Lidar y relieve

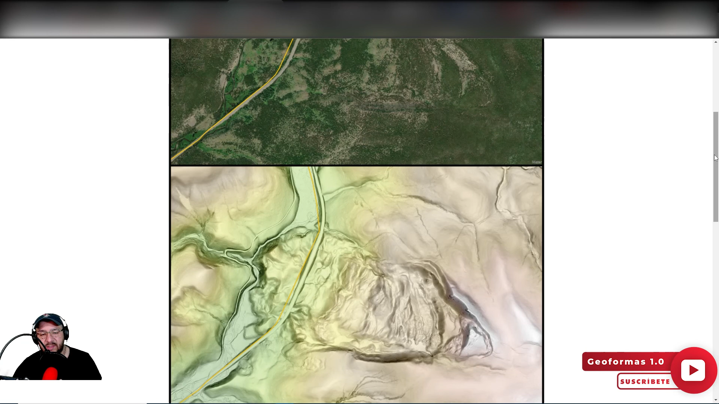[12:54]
Bueno, no es nada más levanta a volar el drone o alguna otra plataforma, hace el escaneo, pasa los datos a la computadora, sino que se necesitan ciertos requerimientos que son necesarios para que se procesen estos datos y se obtengan estos documentos.